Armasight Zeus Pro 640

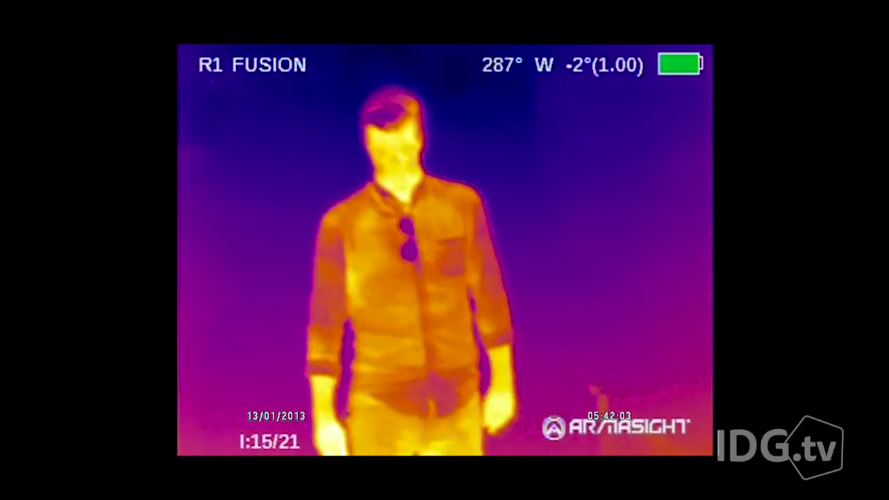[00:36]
Infrared radiation passes through this 100mm germanium lens,
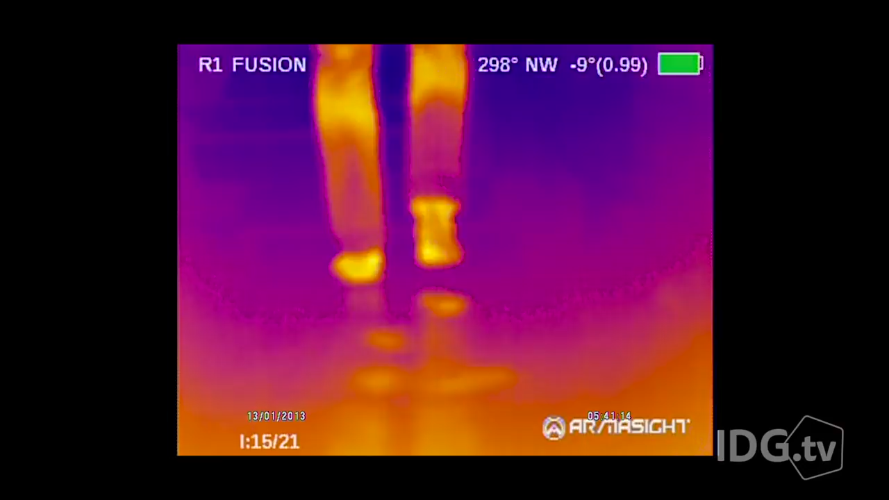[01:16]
Thermal imagers are so sensitive, you can pick out blood trails or the heat from someone walking on a cool surface.